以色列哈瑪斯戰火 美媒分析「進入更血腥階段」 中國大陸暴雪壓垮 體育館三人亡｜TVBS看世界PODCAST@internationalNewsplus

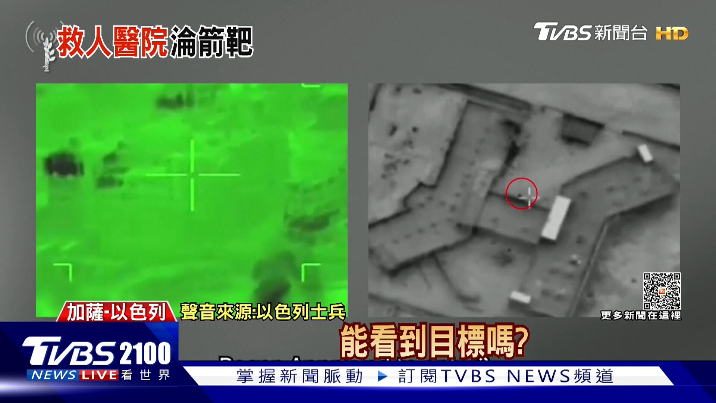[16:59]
加薩北部謝赫哈馬的醫院被捕捉到疑似武裝分子和地道入口影像